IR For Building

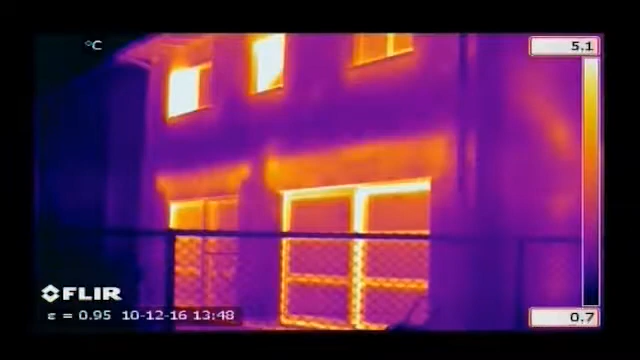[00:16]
On screen: scale top 5.1°C, scale bottom 0.7°C
identifying problem areas that can't be seen by the naked eye.
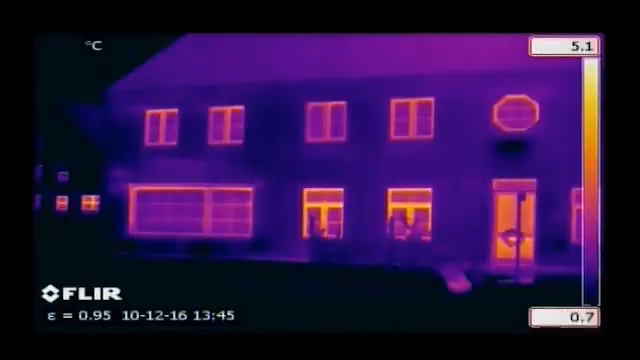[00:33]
On screen: scale top 5.1°C, scale bottom 0.7°C
Thermal imaging is also used to detect leaks in flat roofs.
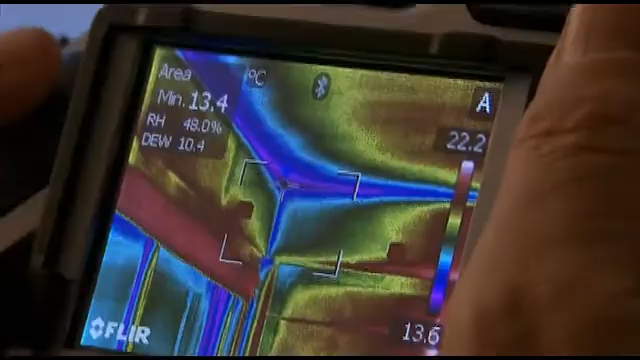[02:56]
On screen: min 13.4°C, scale top 22.2°C, scale bottom 13.6°C
If you don't have an Extech moisture meter to hand, all parameters used to identify potential condensation areas,
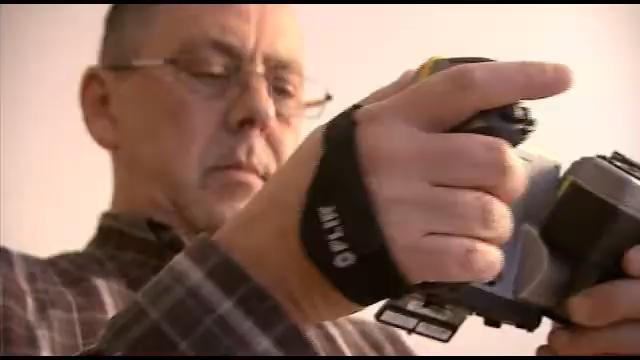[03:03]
such as relative humidity and temperature, can be set in the camera.
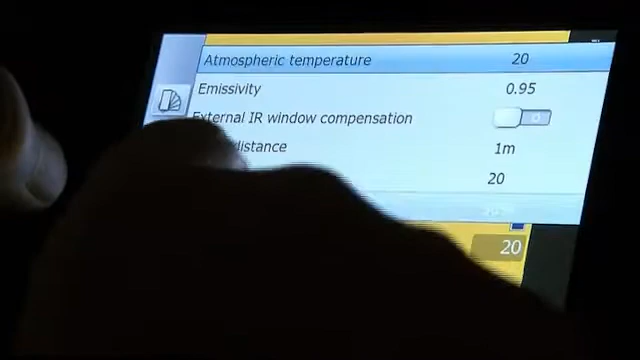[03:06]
The FLIR thermal imaging camera will calculate the dew point.
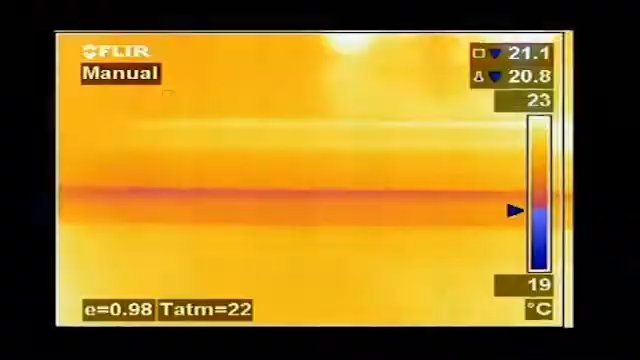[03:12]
On screen: scale top 23°C, scale bottom 19°C
Thermal imaging cameras with dew point visualisation software can highlight endangered
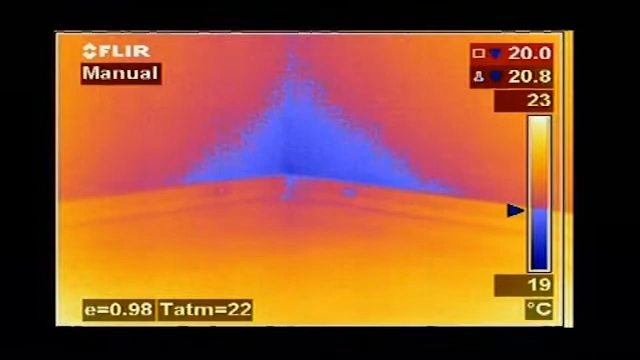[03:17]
On screen: scale top 23°C, scale bottom 19°C
locations automatically and provide a colour alarm in the image.
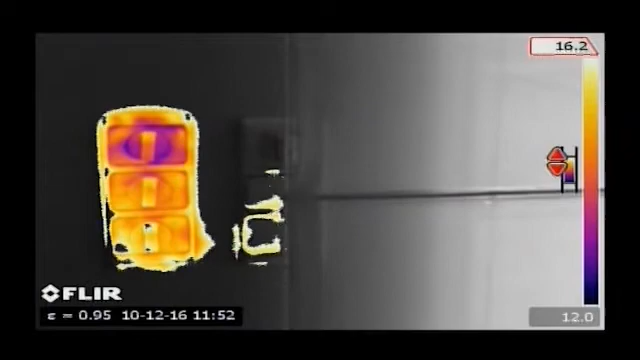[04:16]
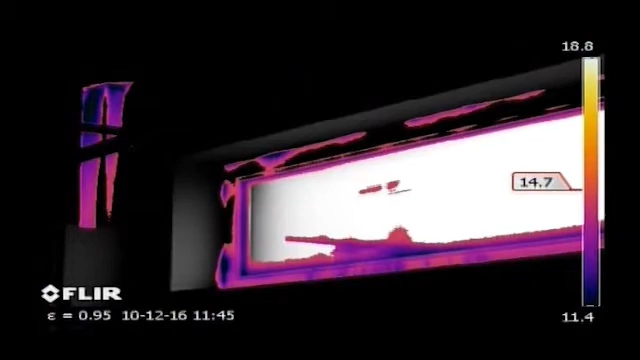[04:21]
The ability to save both a thermal image and visible image allows
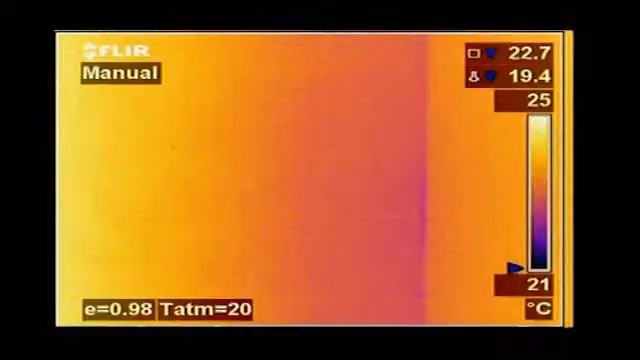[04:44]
On screen: scale top 25°C, scale bottom 21°C
It gives an instantaneous visualisation of the heat losses,
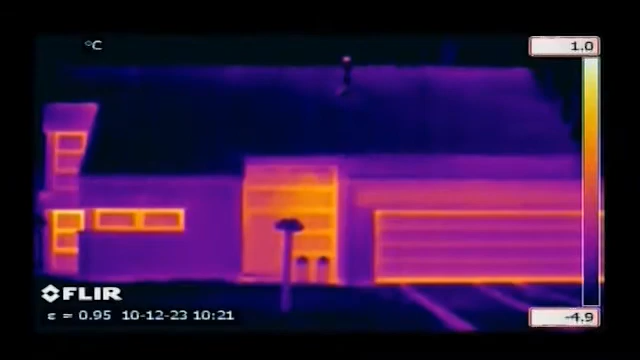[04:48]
On screen: scale top 1.0°C, scale bottom -4.9°C
humidity and air leaks that can occur in buildings.